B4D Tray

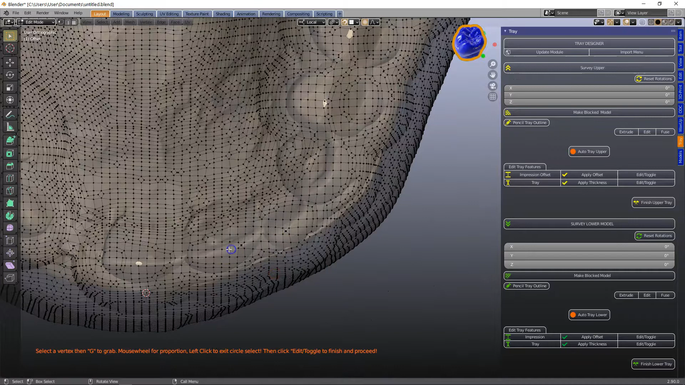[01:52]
G to grab and let it just snap to the incisal surface and then we're going to toggle out of it and make our tray layer.